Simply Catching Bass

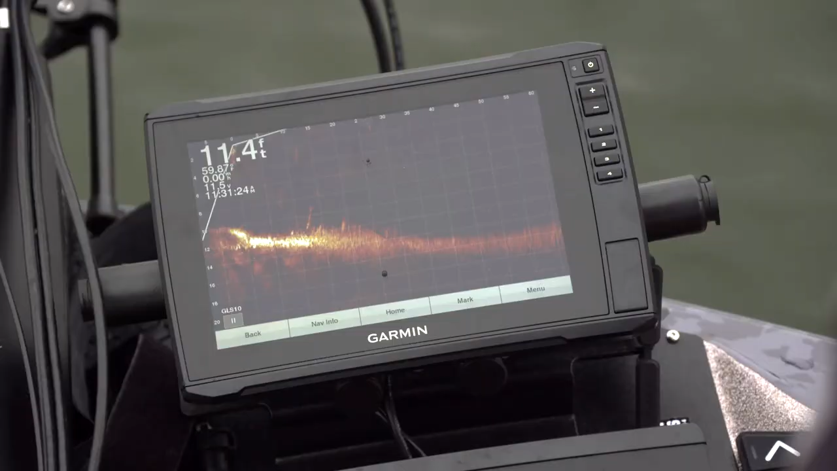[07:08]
On screen: depth 11.4 ft
20 feet, there starts being grass, and then it starts going up, and then it'll go up,
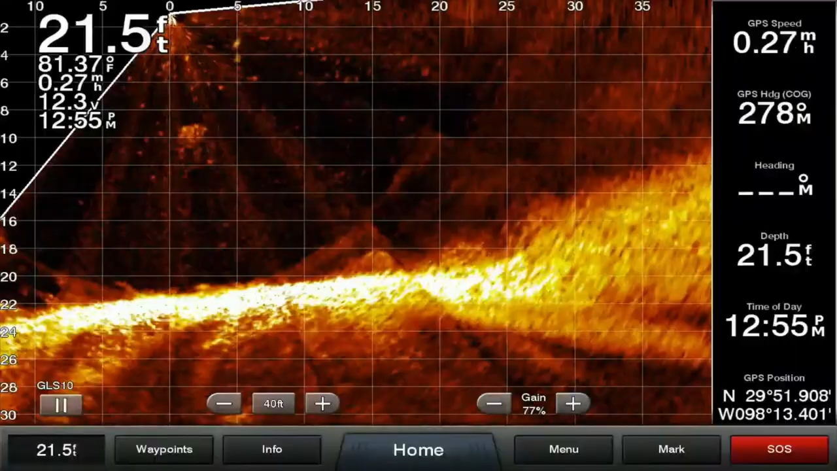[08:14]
On screen: depth 21.5 ft, water 81.37°F
One thing about panoptics that most guys don't really talk a whole lot about is, yeah, you can see fish. Yeah, it works really great in deep water.
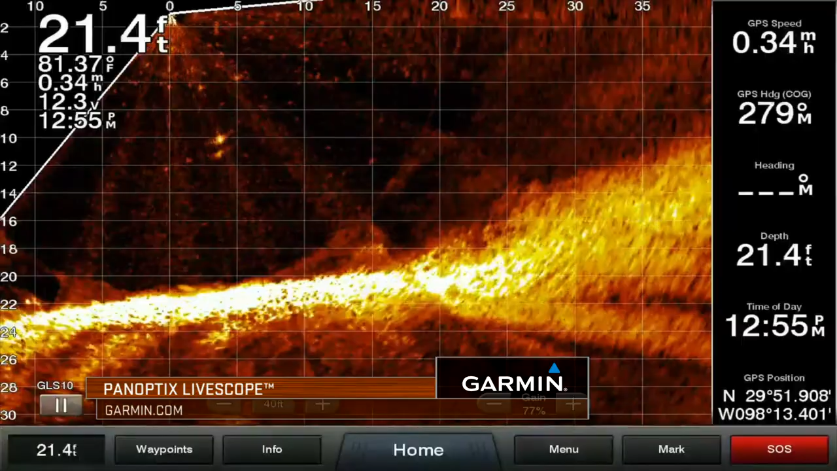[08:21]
On screen: depth 21.4 ft, water 81.37°F
But I use it in shallow water, especially looking at objects or vegetation.
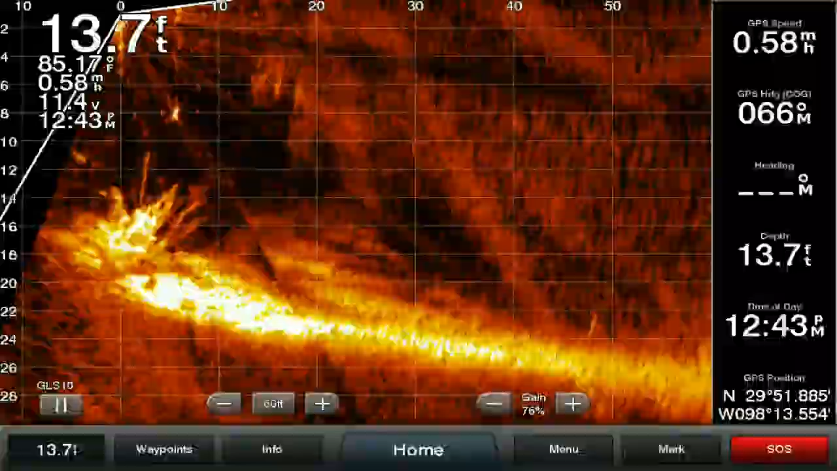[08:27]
On screen: depth 13.7 ft
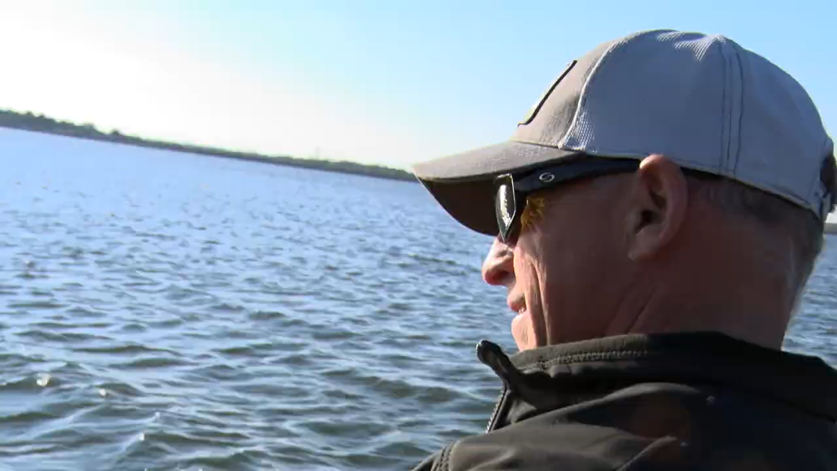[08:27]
A lot of times if I'm going down a grass line that I don't know, I'm panning side to side.
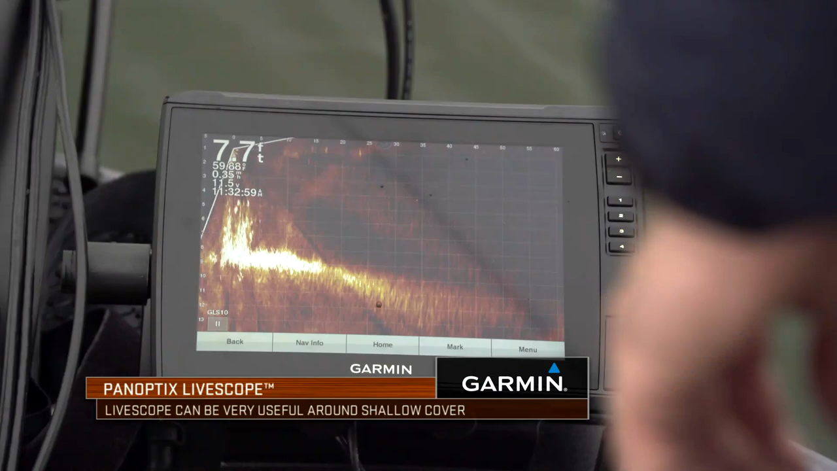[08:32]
I can see clumps, I can see edges, I can see taller grass, shorter grass.
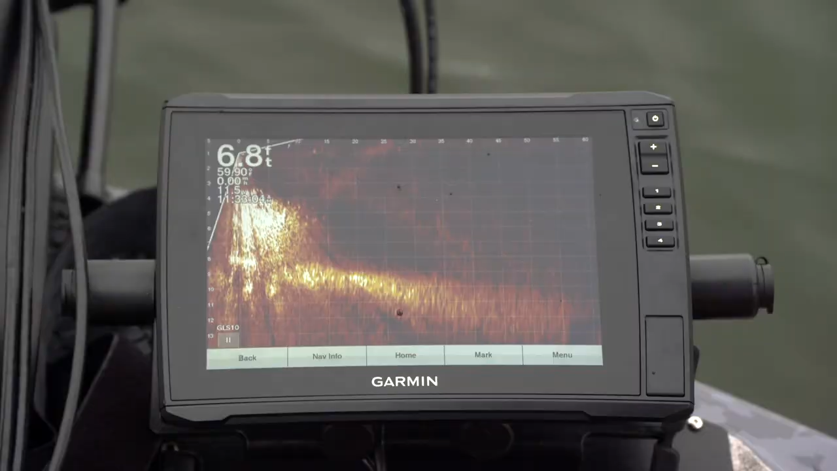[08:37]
I can see all of that stuff. And all I gotta do is, to me, it's just kind of become second nature.
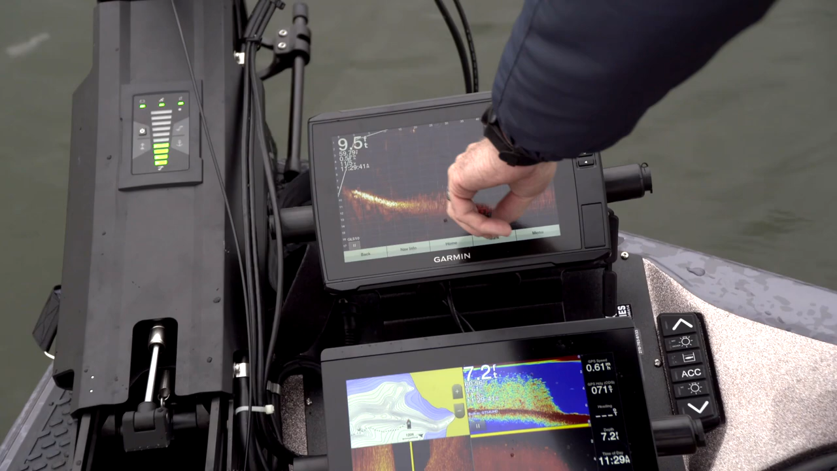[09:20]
It's not real tall. You can kind of see there's a couple of fish down in there with it right now.
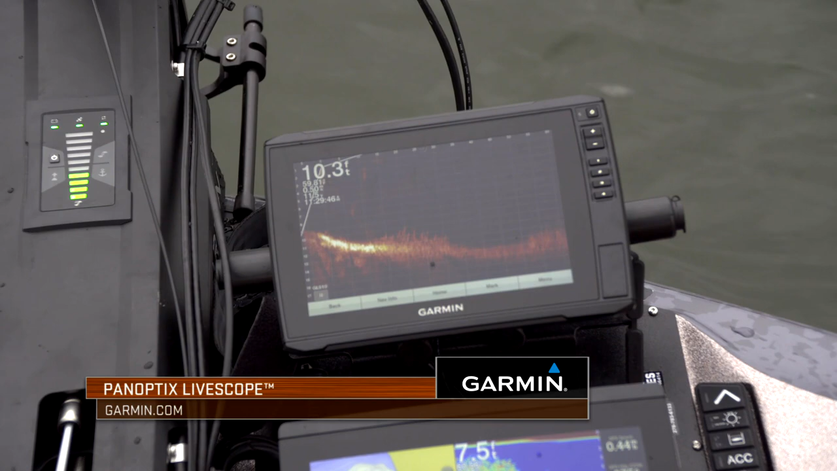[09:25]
Crank the edges of this. We've managed to pick up a couple fish coming in here. There's some fish right. See those brighter pieces at the very front of it? Those are fish right there in the grass.
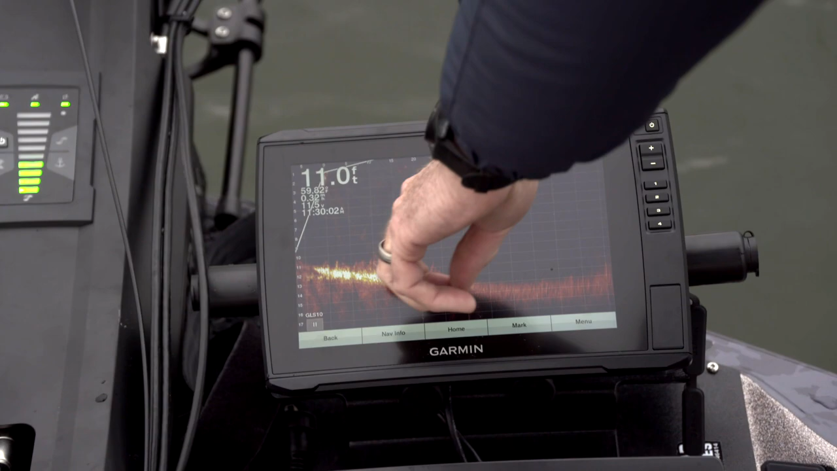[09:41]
They're not real big, about the same size we've been catching.
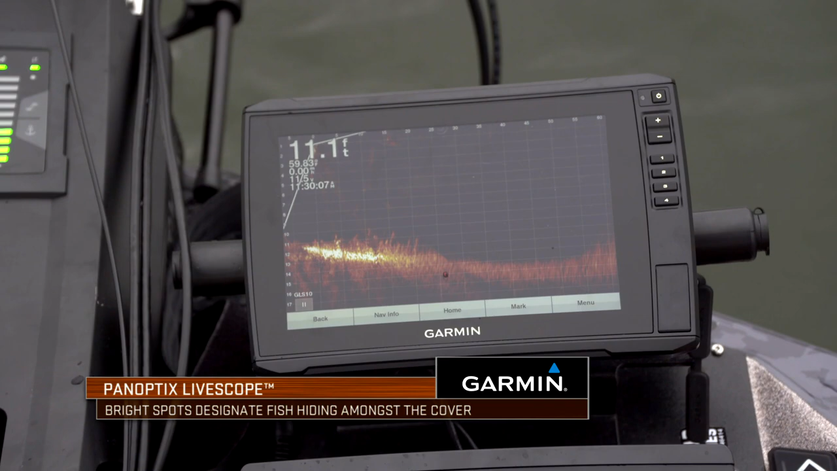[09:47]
I was thinking all the males have kind of moved back here
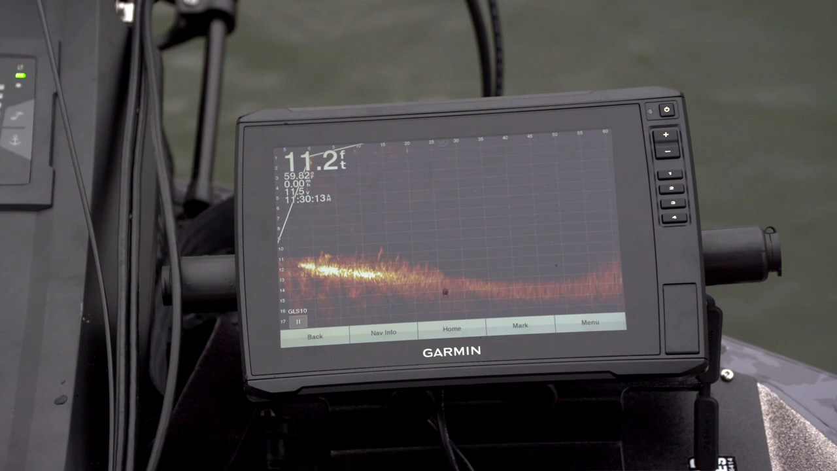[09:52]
On screen: depth 11.2 ft
to get ready to do their thing. Right there, a little skinny.